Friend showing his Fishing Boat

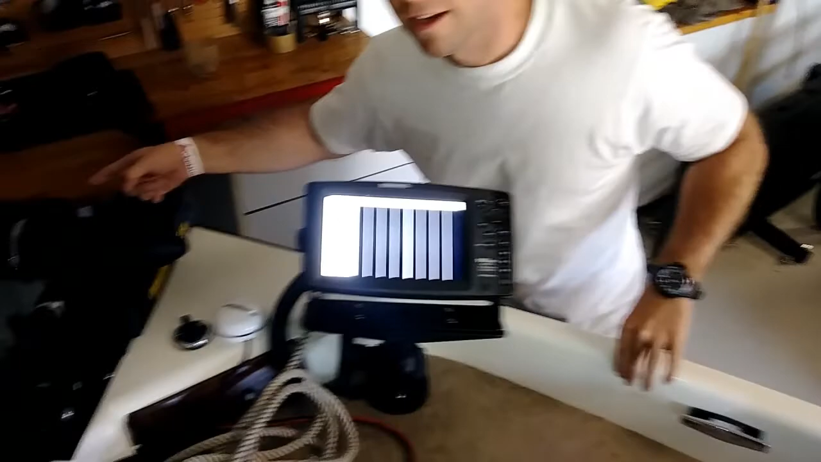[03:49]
Yeah. Where is it? It's throwing somewhere out. Here?
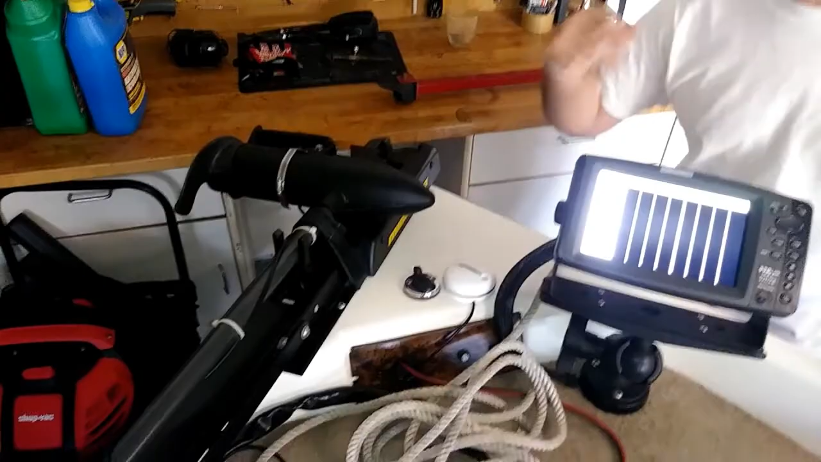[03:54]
That's an electrical pulse. Is it... Is it to attract the fish or? No. Pulse is... It's sending scans out. Oh, to scan for fish? Yeah. To scan for fish.